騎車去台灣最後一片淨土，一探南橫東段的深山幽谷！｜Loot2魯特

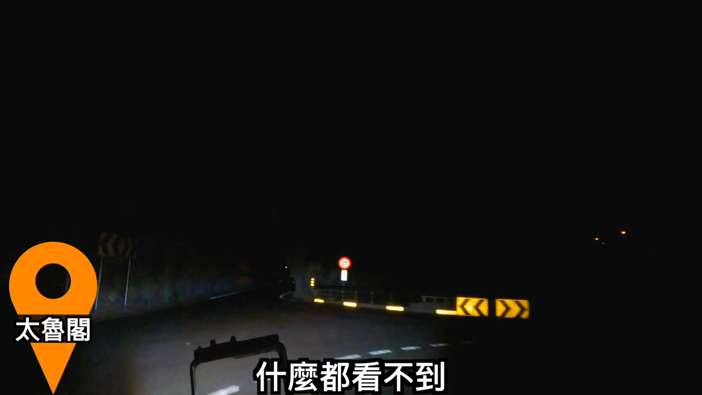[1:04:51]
而晚上的中横什么都看不到，没有路灯，唯一分辨路况的方式就是靠着地上的标线以及路边的反光板。因为橘白也装了卡西提的雾灯，所以在中横上面其实说恐怖也不会恐怖啊，
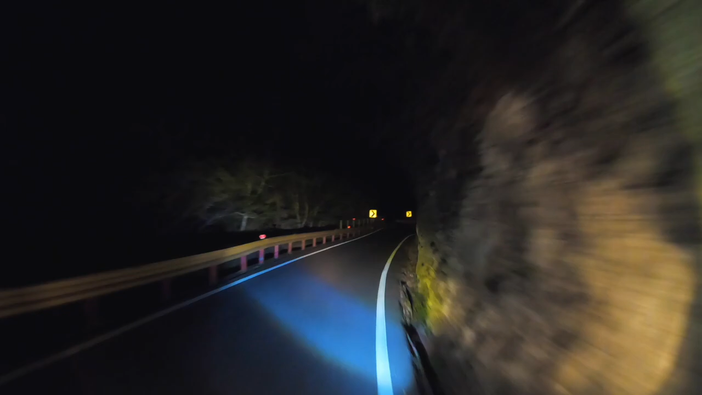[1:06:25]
哟，现在到大雨岭了，时间来到了9:40，
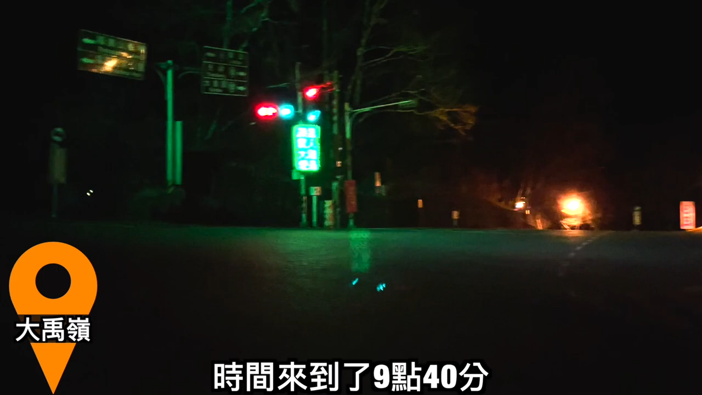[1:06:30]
不拍我自己了啦，因为没光，拍我也看不到什么东西。然后在这边休息一下，准备继续出发 ，Go Go！ 经过大雨岭之后，往五岭前进，在这边经过水晶宫，山壁上是还有雪的，光线打在山壁上。当下看到的心情突然变得超有精神的，原本是想说应该早就融了吧，所以没抱着太大的期望。不过在看到还有雪的那一瞬间，心里只能默默祈祷 GoPro 还有电有拍到，因为周围真的是冷到完全不想要停下来换电池。